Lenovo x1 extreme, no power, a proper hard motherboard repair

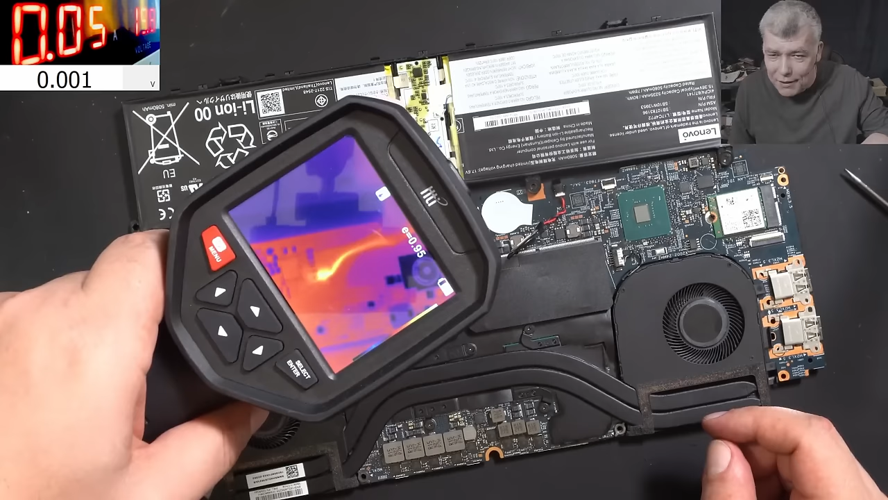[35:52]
You can see it. Just to understand how much current current is pushed into the battery. And the MOSFET which is getting hot is this one which was replaced before. This one was replaced. So this MOSFET which we didn't touch it.
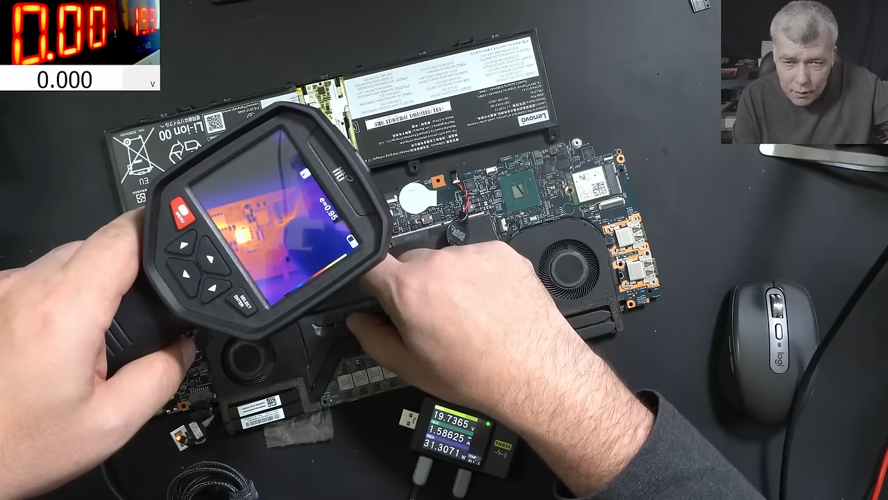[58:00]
You can see it's losing current on the ground wire. You can see here. The ground wire is getting hot. Check that. So we are losing current on the ground wire. Good.